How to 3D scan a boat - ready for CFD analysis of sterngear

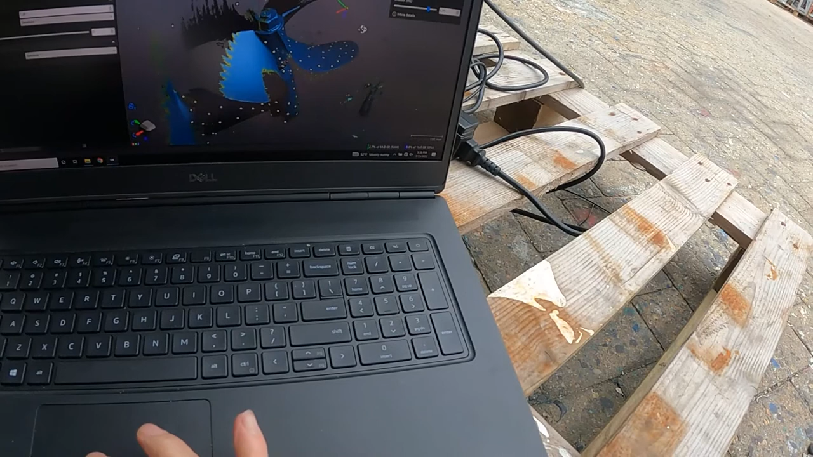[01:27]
we've done scans of the existing struts we've done scans of the existing rudders and then the
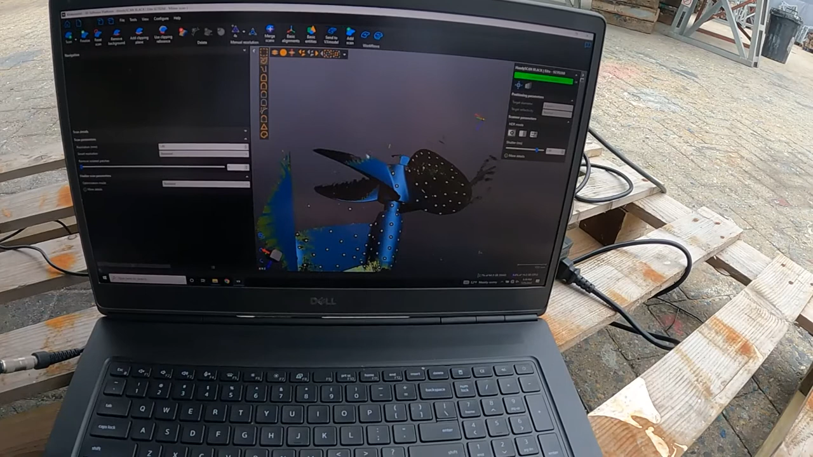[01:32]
plan is we're going to be running CFD on these parts we're going to be designing new parts to suit and